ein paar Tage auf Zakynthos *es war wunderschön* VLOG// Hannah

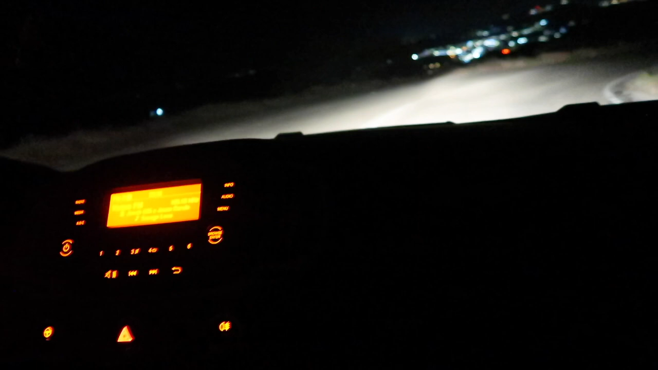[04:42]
Wir haben irgendwie noch voll wenig Benzin und müssen halt noch eine halbe Stunde Auto fahren, und wir sind halt gefühlt im Nirgendwo. Hier kommen halt nicht wie in Deutschland überall Tankstellen. Deswegen, ich habe echt Ultraschiss, wenn wir hier irgendwo stehen bleiben.
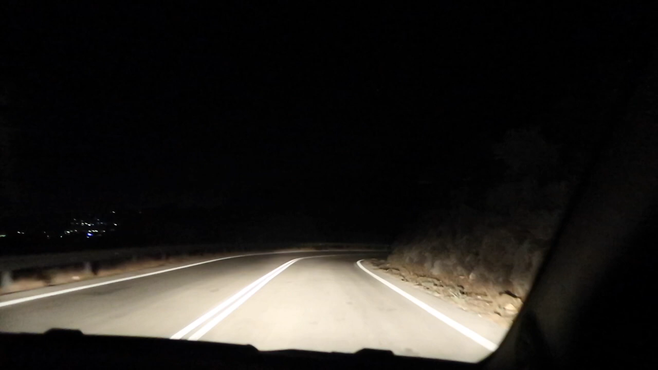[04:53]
Hier ist uns halt wirklich seit eigentlich, keine Ahnung, seitdem wir fahren, kein einziges Auto entgegengekommen. Und hier ist ja nicht mal eine Straßenlaterne oder so.